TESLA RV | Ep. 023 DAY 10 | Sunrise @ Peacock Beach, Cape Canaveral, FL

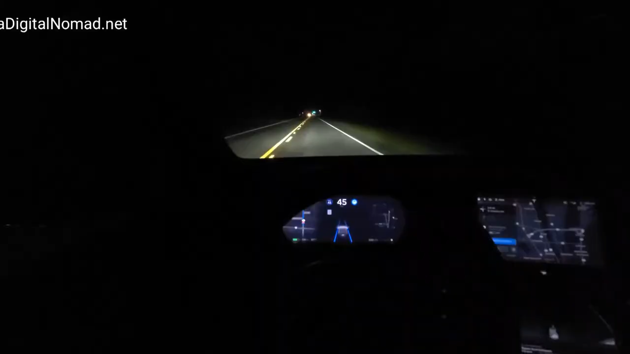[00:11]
all right so we're heading the peacock beach
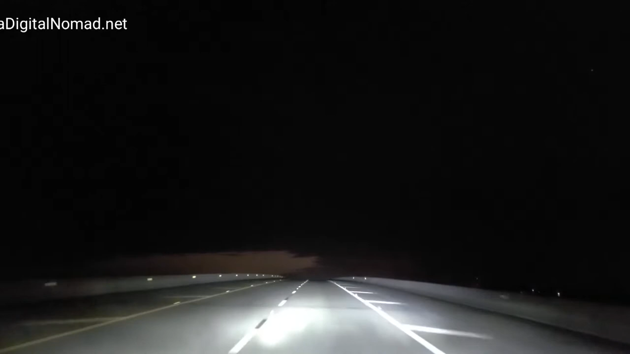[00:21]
we're crossing over the Indian River right now that's the exit for the Kennedy Space Center right there all right we're just leaving Merritt Island got up Merritt Island now it's starting to see some light over there
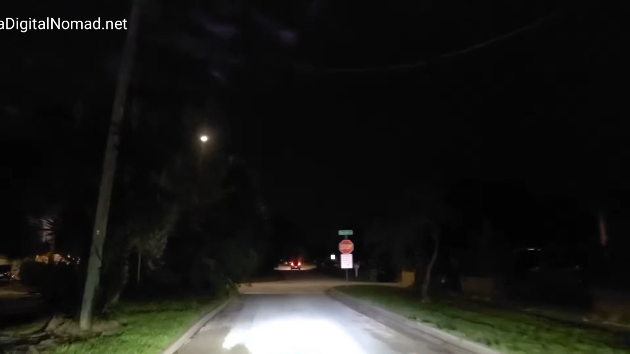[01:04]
no parking on the streets are right away than the city limits well I think there's a very small parking lot from what I understand from checking on Google Maps and reading the reviews I hope it's accurate
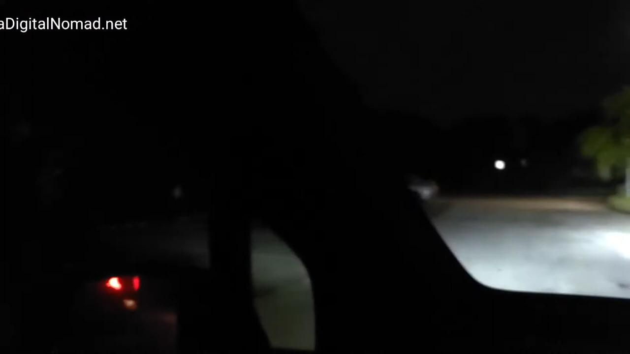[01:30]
it is very small just on the side of the road here